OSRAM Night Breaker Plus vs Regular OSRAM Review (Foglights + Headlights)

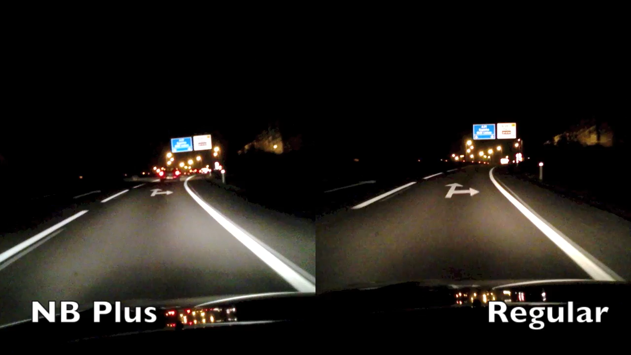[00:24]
The Nightbreaker are on the left and the regular ones are on the right.
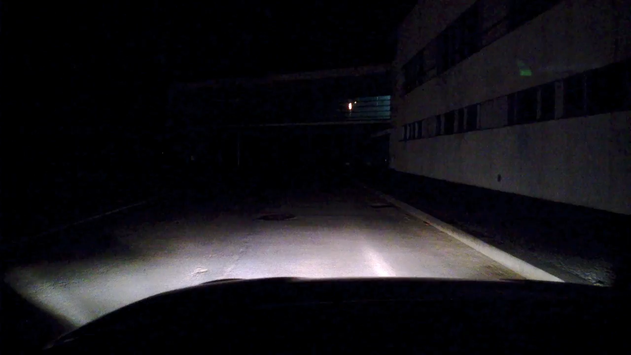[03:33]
It's very white and illuminates very well. It's the second best thing to having Xenon or HID headlights, which may be illegal in your car. So these lamps are perfectly legal and you will not have any trouble in the MOT, for example.